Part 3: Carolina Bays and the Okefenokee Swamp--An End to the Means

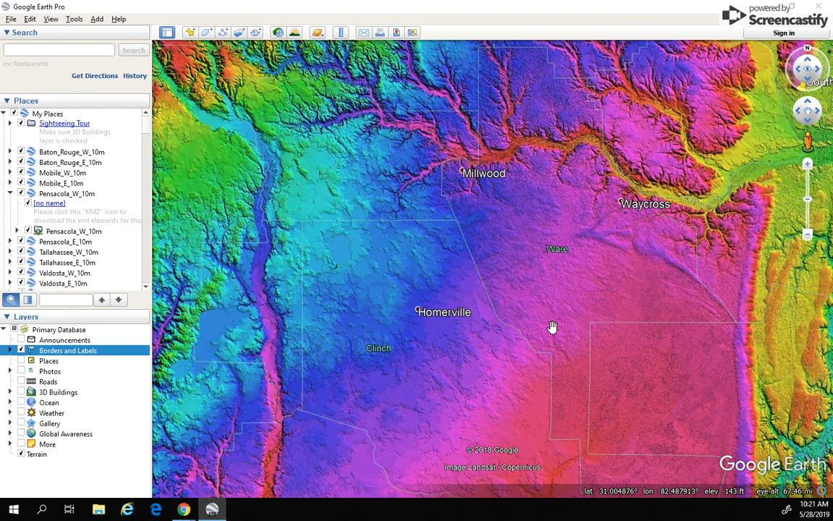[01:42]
Now at one time it may have, but really within the past 10,000 years or so, you know, any water that enters the Okefenokee is probably coming from local precipitation. And we mentioned in the last video that there are only two drainages of the Okefenokee. So the water that ends up here ends up staying here for quite a while. And so I wanted to start here in the Willacoochee area.
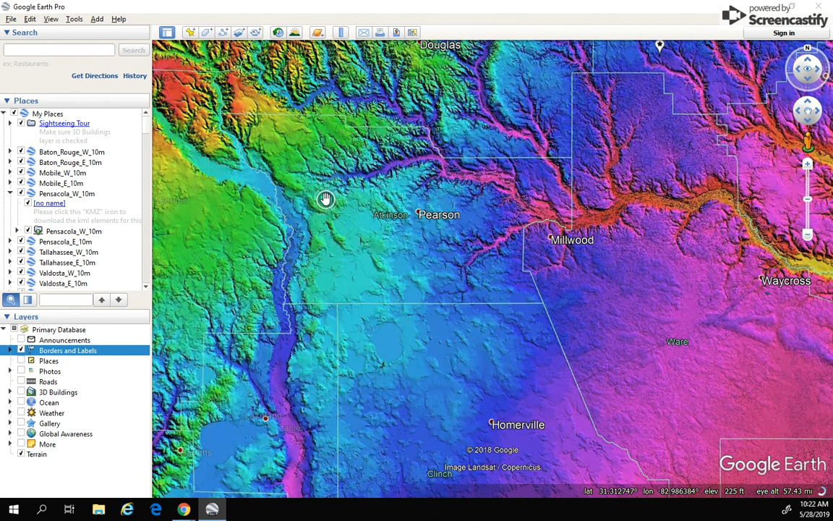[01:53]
And again, you could see this very easily. We could see all these Carolina Bays, but let me go and click off the LIDAR. And then we're going to kind of track towards the east,
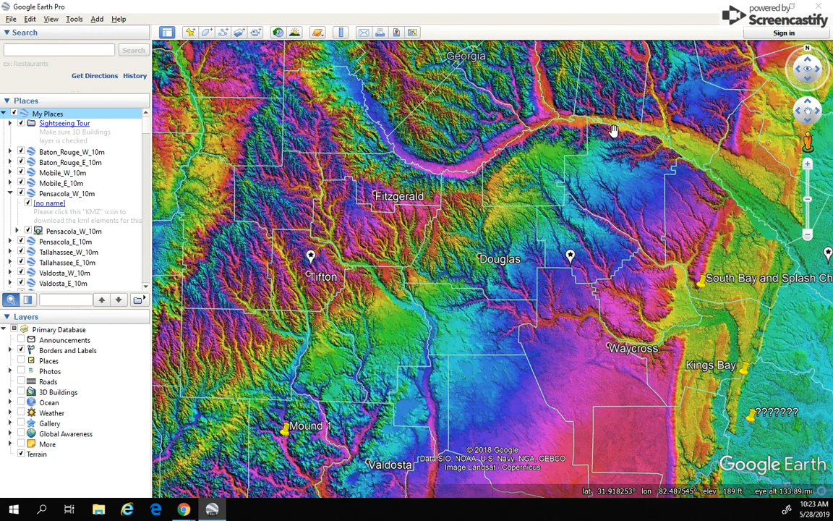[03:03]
you know, all on its way out to the, to the coast. But in this area, it got stuck. It got stayed.
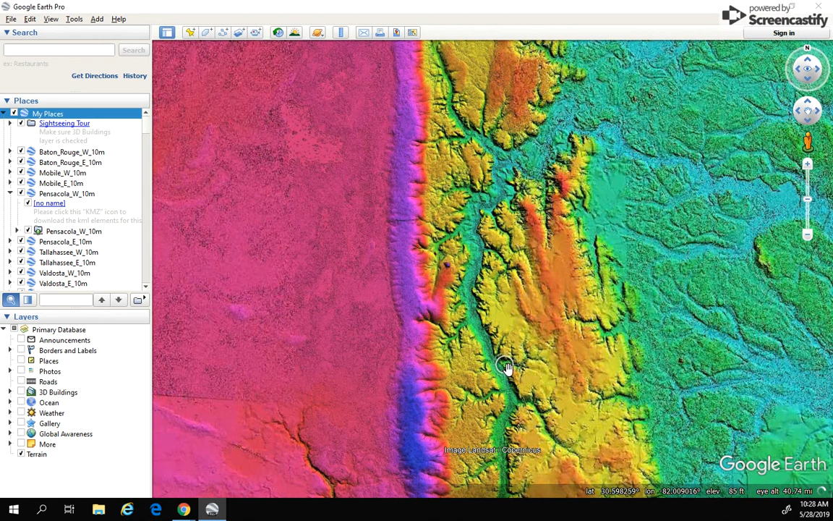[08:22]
Mary's River and going to get into a little bit more too, because I want to, I want to focus and watch, you know, track this water. You can actually see how narrow this drainage is, but it still had a lot of water coming through it. And this area, this is actually the county that I live in in Georgia. And we can see here where the Satilla River and the St.
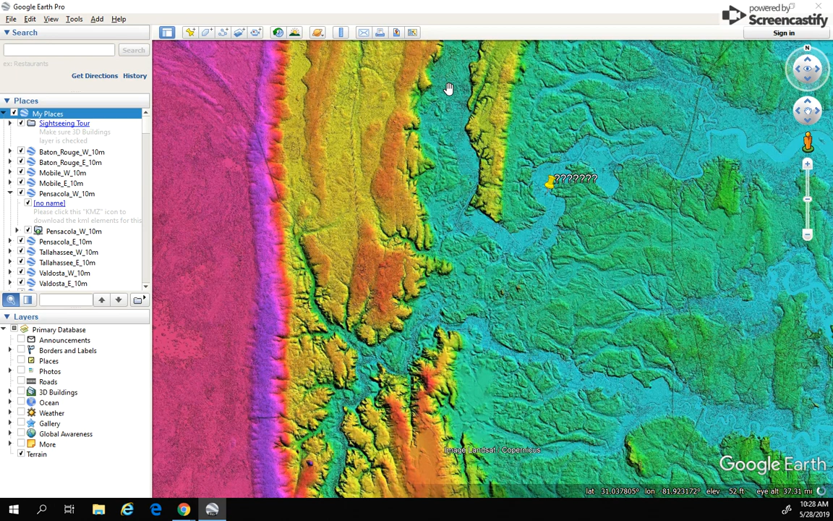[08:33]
Mary's River met. And it's quite amazing. You can see this braiding that I mentioned before. And this is dry land. I mean, this is, this is where people live.